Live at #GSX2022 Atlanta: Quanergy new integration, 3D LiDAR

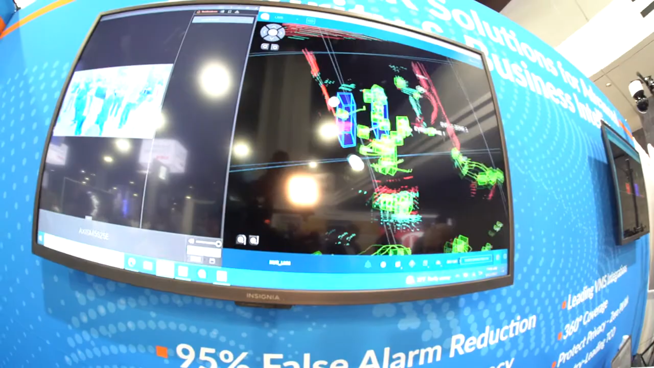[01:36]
We're seeing everything in every single person down to the centimeter coming in and out of the booth, going specifically into event zones.